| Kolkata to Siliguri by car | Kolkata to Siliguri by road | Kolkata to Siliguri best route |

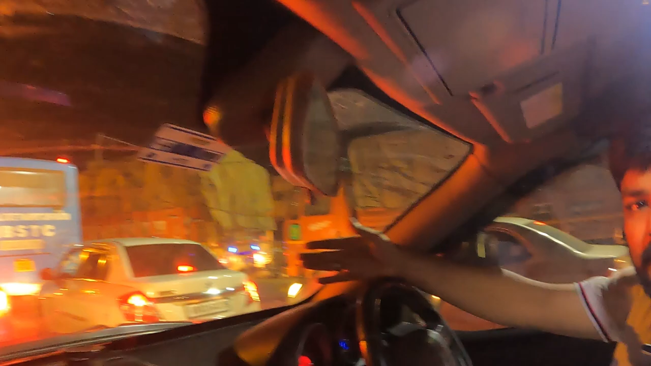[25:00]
এই দেখুন পুরো জ্যাম, পুরো মানে পুরোই আটকে আছে, সব দিকে সব আটকে আছে, কী বলবো। মানে হাইওয়েতে এরকম জ্যাম হলে খুব মুশকিল। তার উপরে আজকাল হাইওয়েতে আরেকটা খুব ইরিটেটিং জিনিস হচ্ছে,
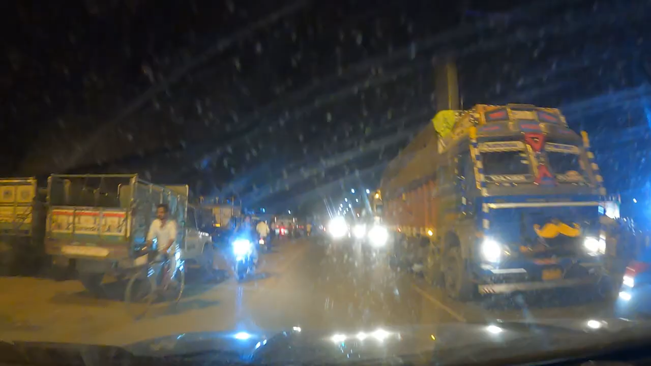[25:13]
দেখবেন আপনারা ওই হাইওয়ের মধ্যে পুলিশের তরফ থেকে এরকম ভাবে ব্যারিকেড টাইপের দেওয়া থাকে, তাতে কী হয় এদিকের গাড়ি এরকম করে এই দুটো গাড়িকে এরকমভাবে ক্লোজ হয়ে যেতে হবে।
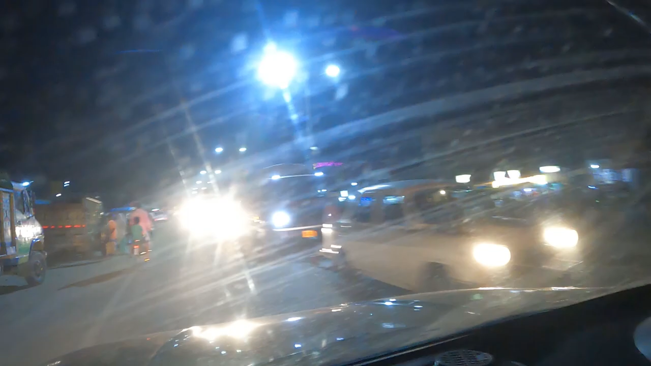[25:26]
আমরা যারা গাড়ি চালাই আমাদের তো প্রবলেম হয়, লরি তো দেখবে না, লরি তো ও তো বাঁদিক চাপছে,
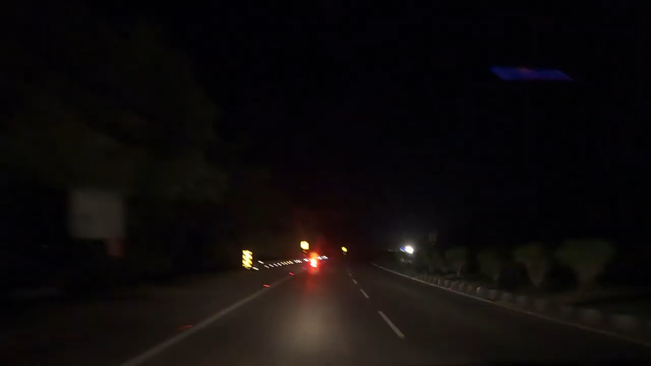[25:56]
আমরা পার করে গেছি হচ্ছে মালদা বাইপাস, সময় এখন হচ্ছে 8:15। মালদা বাইপাসটা খুব সুন্দর রাস্তা আপনাদেরকে দেখাচ্ছি,
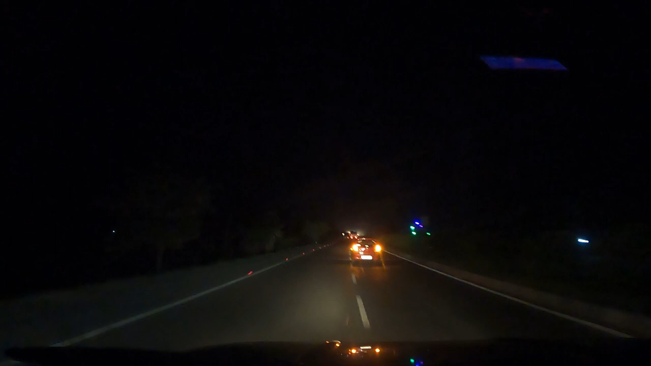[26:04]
আর তার সাথে সাথে এটাও বলি যে এখন যাওয়ার প্ল্যান করেছি রায়গঞ্জ অব্দি আগে চলে যাই।
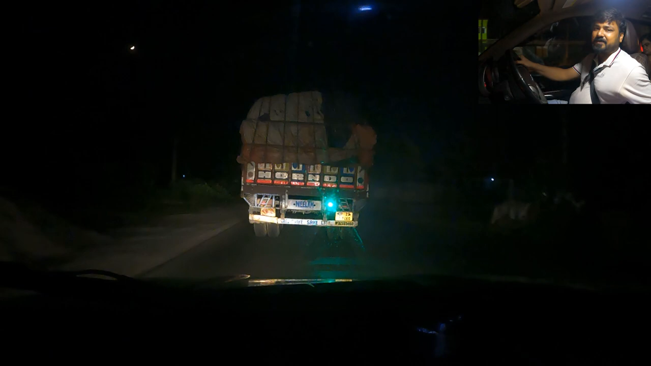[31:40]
যে যারা প্রথমবার যাবেন প্লিজ রাত্রিবেলা চালাবেন না।
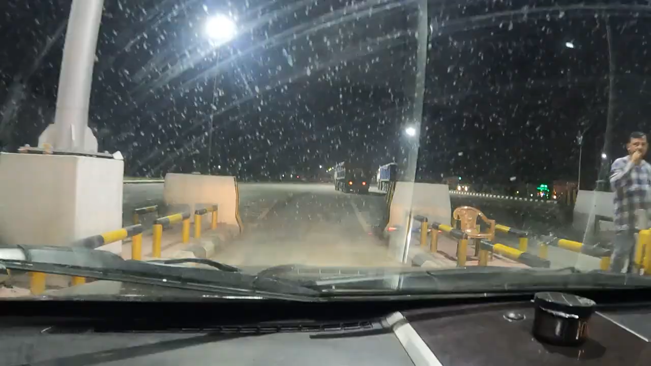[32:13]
পার করলাম হচ্ছে বড়াই টোল প্লাজা, ওই 80 টাকা মতনই টোল।
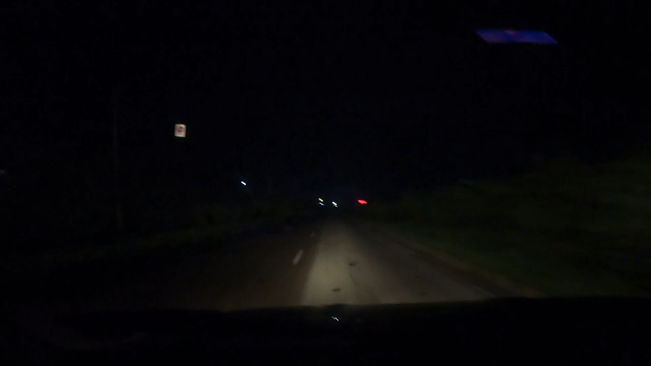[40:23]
ব্যাস আর কি, রাস্তা এনজয় করছেন রাস্তা এনজয় করুন। এই রাতের হাইওয়েও কিন্তু খুব মায়াবী, মানে ফ্যান্টাস্টিক লাগে কিন্তু।